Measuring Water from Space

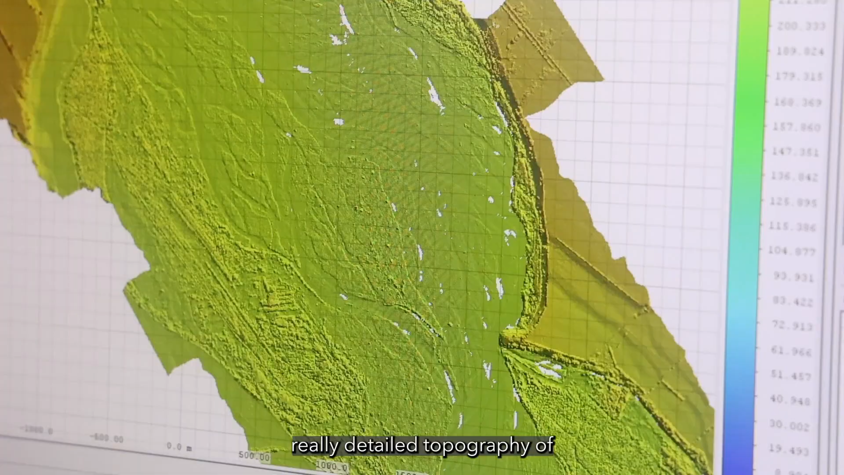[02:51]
And we can use that to create really detailed topography of not just,